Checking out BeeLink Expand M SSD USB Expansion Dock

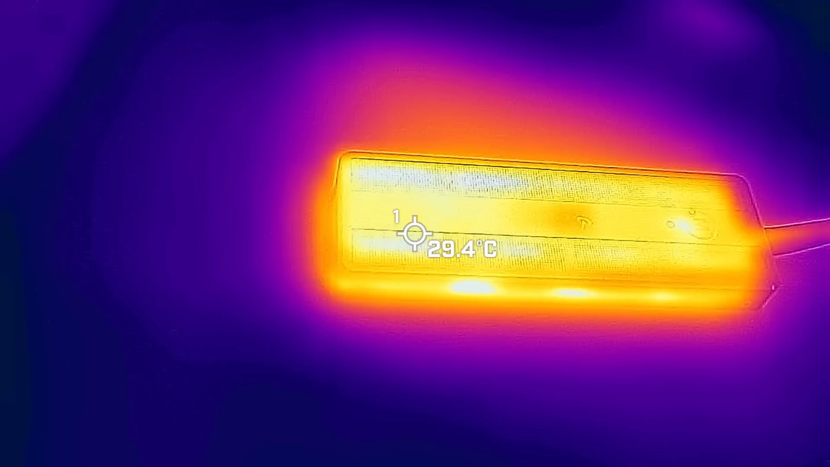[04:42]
On screen: spot 29.4°C
Now as far as the heat on this guy it does create a little bit of heat so if you take a look at this when you do have the SSD on it does create like almost 30 degrees Celsius through the ports you could see so it does get a little bit warm so if you are
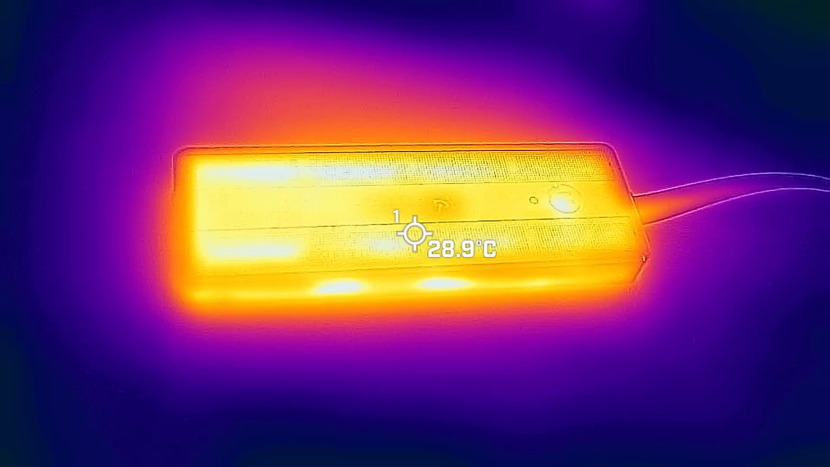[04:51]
On screen: spot 28.9°C
using this make sure it's not tucked away somewhere it does have holes on top for it to breathe so just keep that in mind when you are using the SSD it will need to have some sort of heat dissipation so it doesn't overheat.